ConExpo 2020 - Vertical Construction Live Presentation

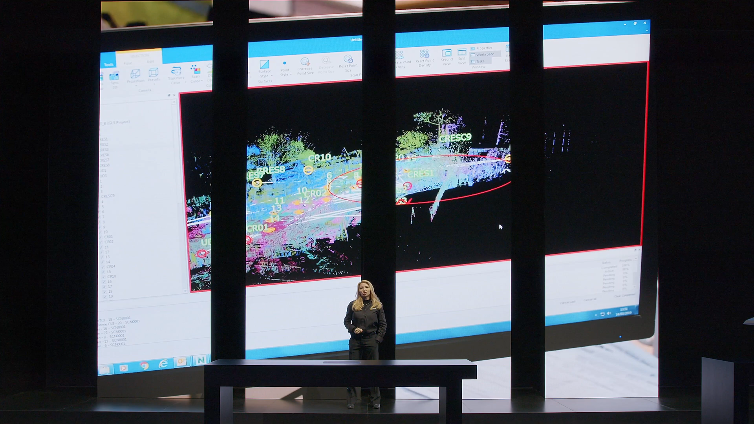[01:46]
which offer complete scans versus traditional methods. So, what does that mean?